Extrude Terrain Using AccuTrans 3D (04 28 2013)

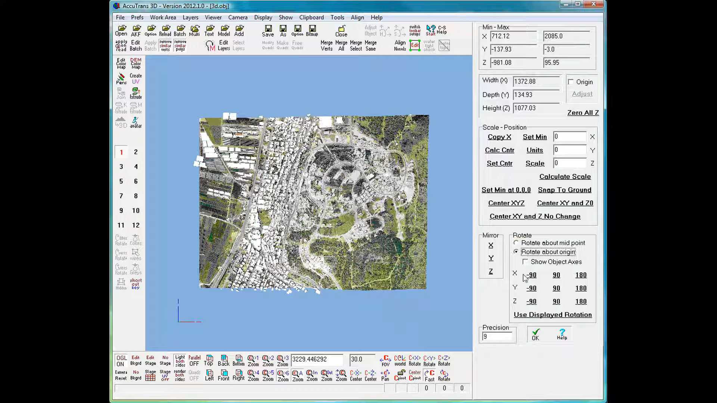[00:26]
So the first thing I am going to do is go to adjust object and do a minus 90 degree rotation around the X axis.
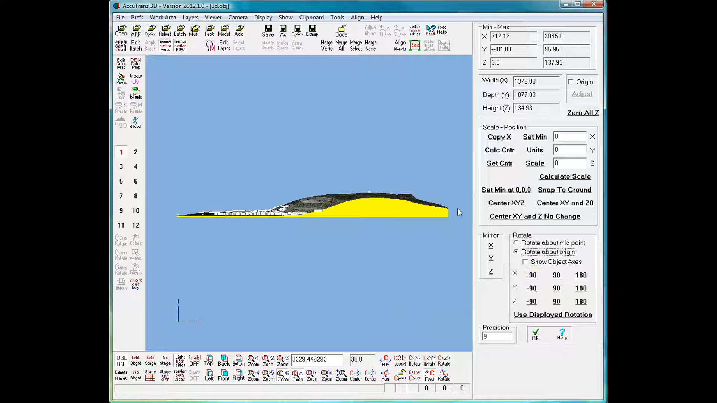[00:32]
We are now in the proper position. Now, your object as
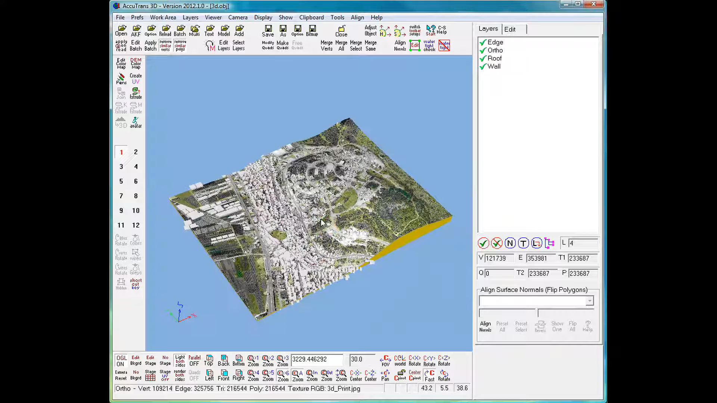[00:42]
is would need a lot of work if you wanted to turn everything into a watertight mesh. If you wanted to include the buildings,
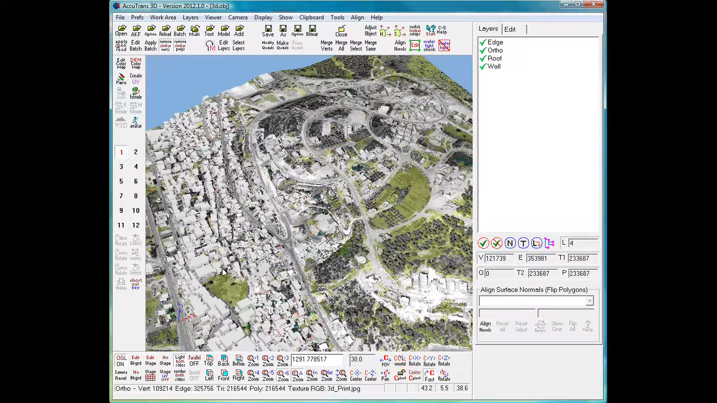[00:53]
we get up here and look. You will see the buildings, they all have no bottom and they are protruding through the terrain. We would have to cut holes in the terrain and match up the buildings with the mesh for the terrain. Some of the new printers would allow you, depending on the software they have, they would allow you to put
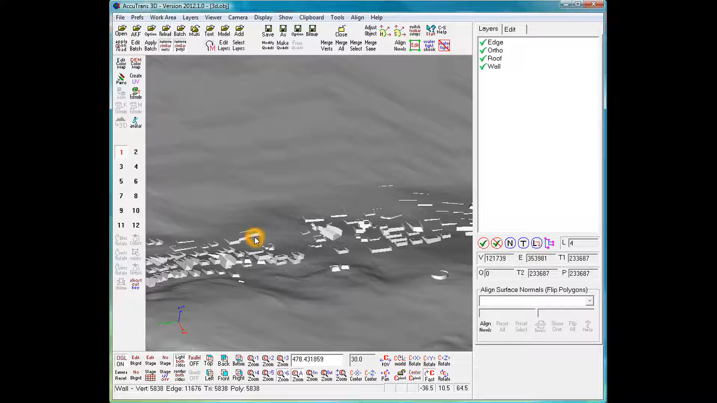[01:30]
bottoms on your buildings and have watertight meshes penetrating other watertight meshes. Works on some printers, won't work on others. You don't want the buildings, so we will delete them before we continue on.
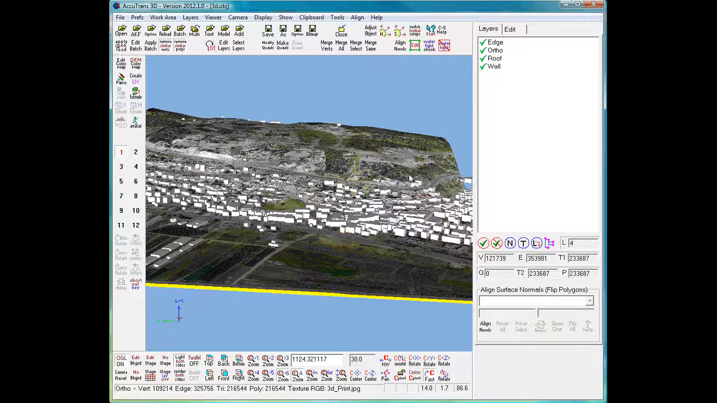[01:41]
Now, before that, we will go and look at this
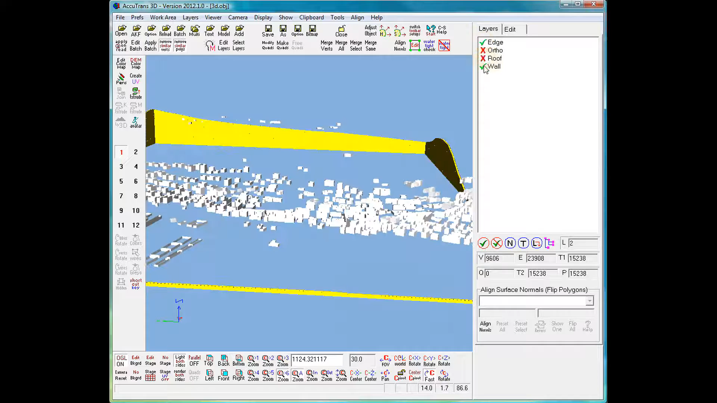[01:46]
wall that you were building to hold up your terrain.
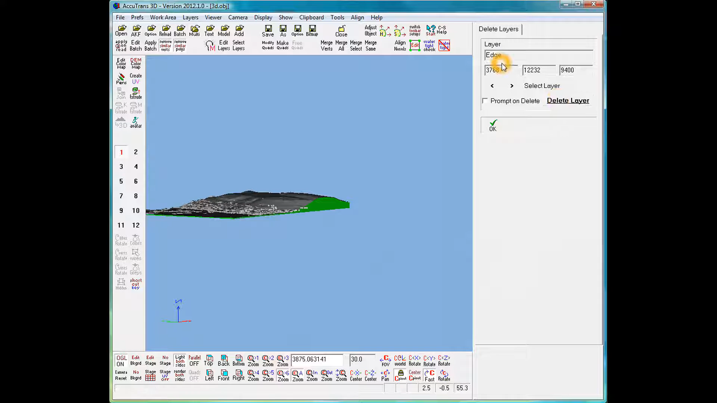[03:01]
So, I am going to activate the delete layer mode and what shows up in green can be deleted. So, I am going to hit delete layer and your wall is gone. Now, I am just going to center here and I am going to
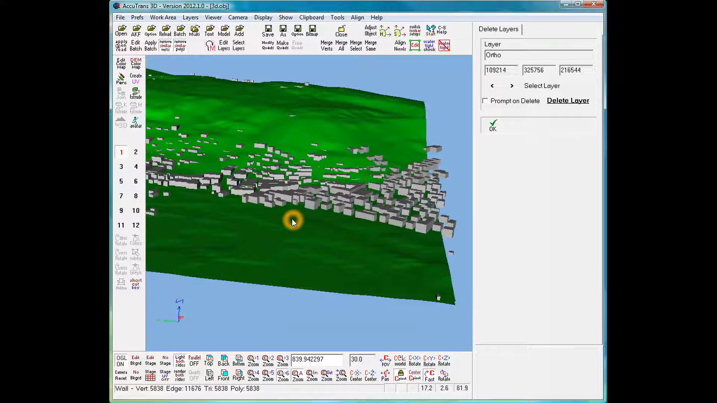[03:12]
right click on the building here to select that layer.
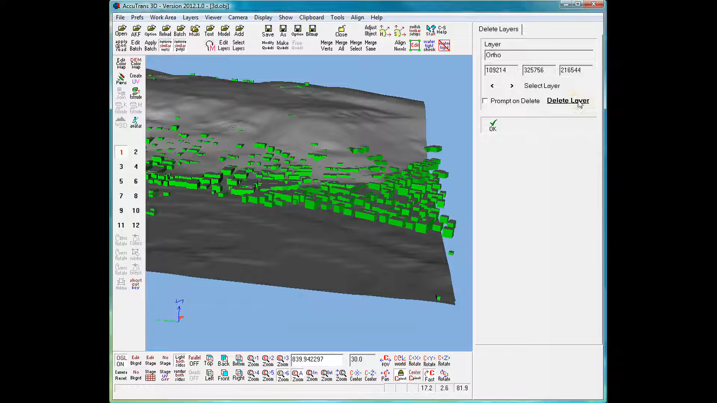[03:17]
And I am going to delete that one out and we still have roofs. So, I am going to right click on the roofs to select that layer and delete that.
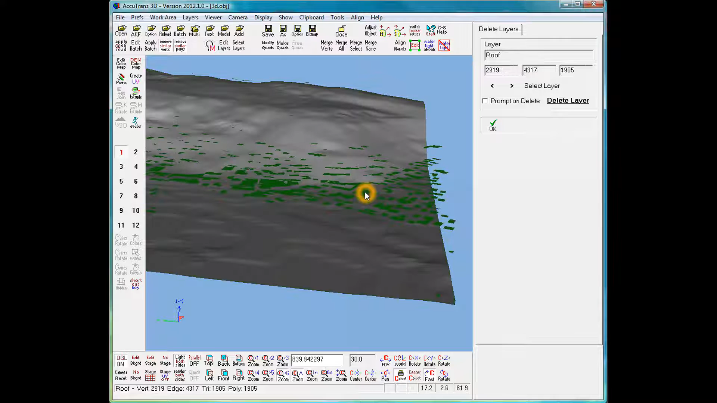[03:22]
Now, we are down to just your terrain and as you are trying to build your 3D object, you put another
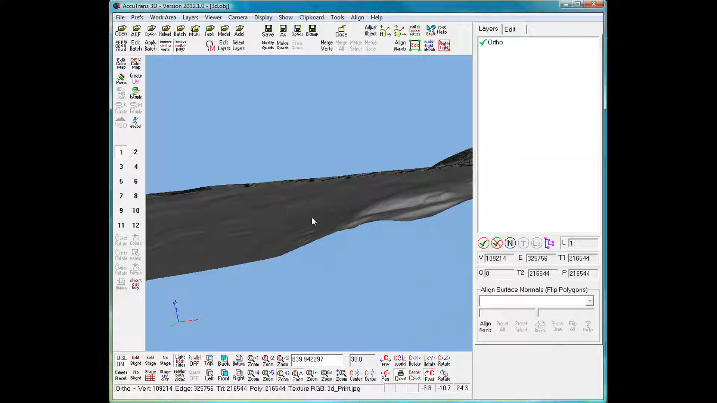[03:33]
identical layer lower down. So, what I am going to do is go into tools, triangle delete feature and I have both the top and the bottom highlighted in green.